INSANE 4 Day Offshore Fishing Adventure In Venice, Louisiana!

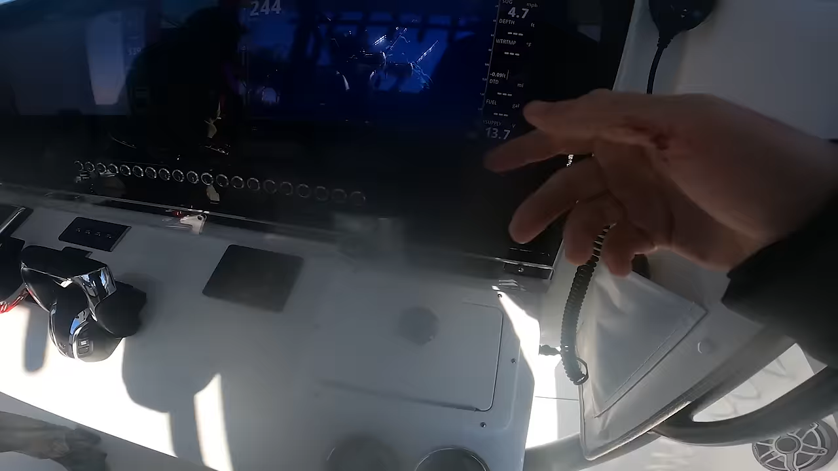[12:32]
Going out. Wahoo marks. That's out. Hooked up. Yes, sir! Wahoo on!
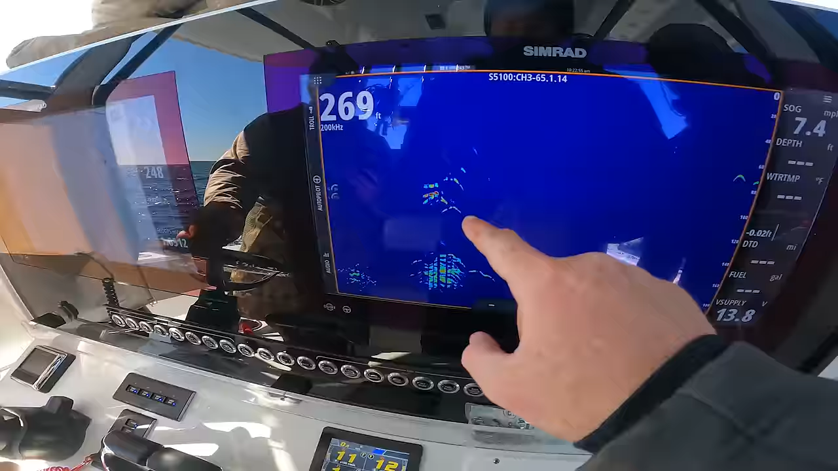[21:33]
On screen: depth 269 ft, speed 7.4 mph
So these are tuna marks, possibly. Those are wahoo marks. Hooked up, hooked up. Three of them. Three.
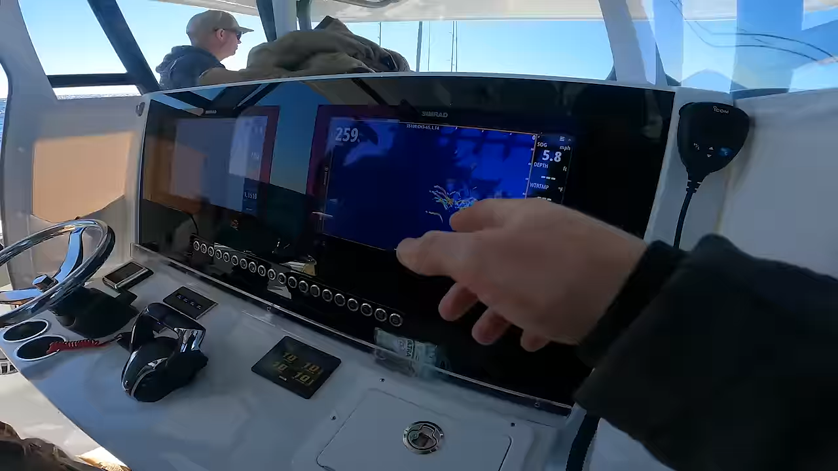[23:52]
Those are tunas. These are all yellowfin. Right here. What's that?
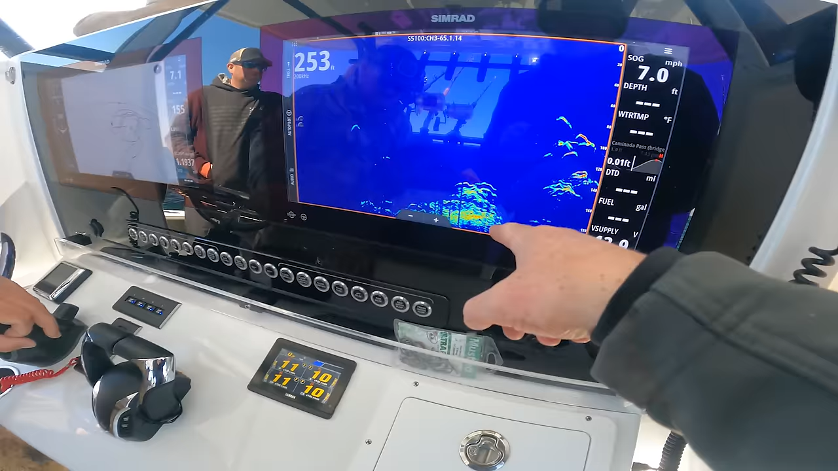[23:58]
On screen: speed 7.0 mph
Just shit fish? That's trash.
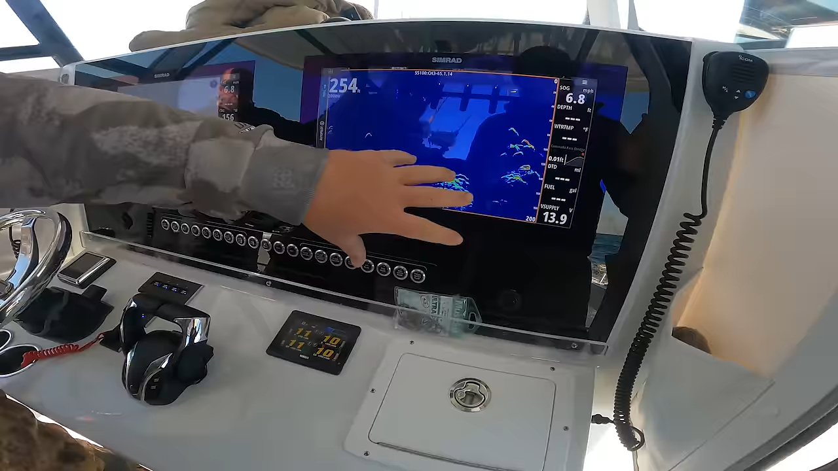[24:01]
I don't know what that is. That's a wahoo. But the hard red return is. These are more yellowfins.
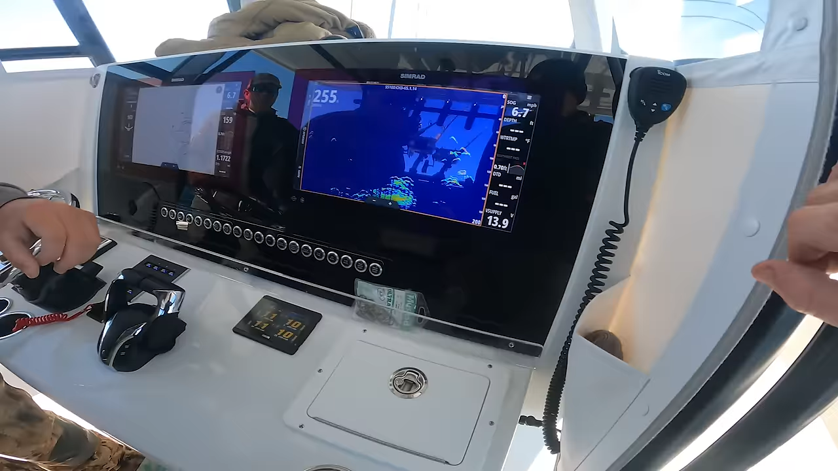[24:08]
They're a little too big of marks to be wahoos. Gotcha. Hooked up, hooked up.
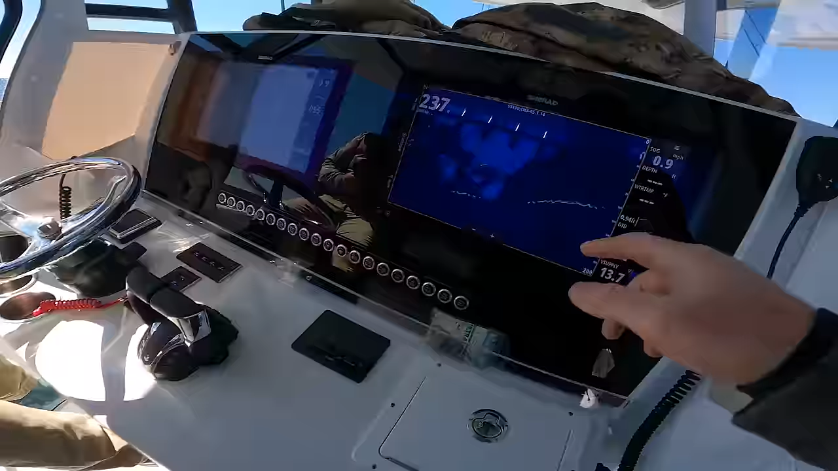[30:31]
We're watching this fish come up. He's come up to 140 a couple times and gone back down.
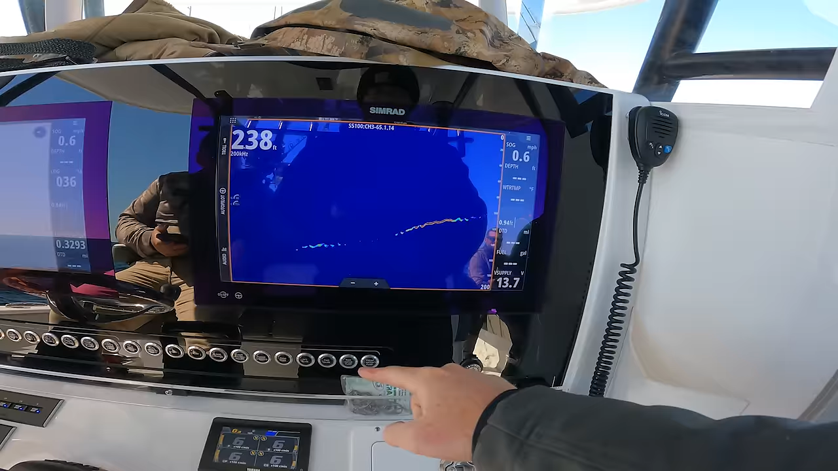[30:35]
On screen: depth 238 ft
Now he's at 100. We're not sure if he's a shark or just a ginormous yellowfin yet. Hopefully he's a big yellow.
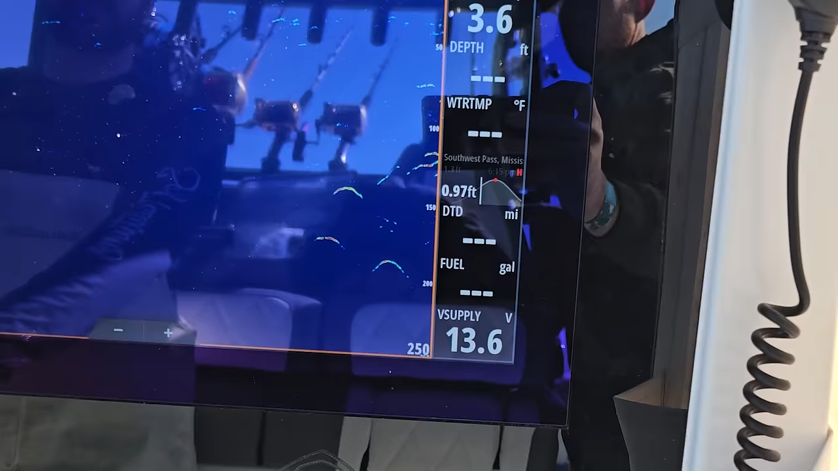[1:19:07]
Marking the tunas right I'll here. Pull up a little bit more.